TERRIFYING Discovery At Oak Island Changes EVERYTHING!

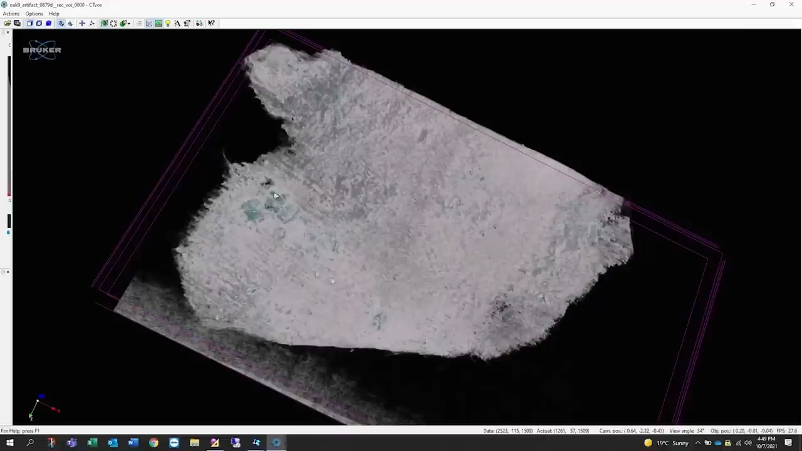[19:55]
One thing you would generally find in that is not so much of this specific striation.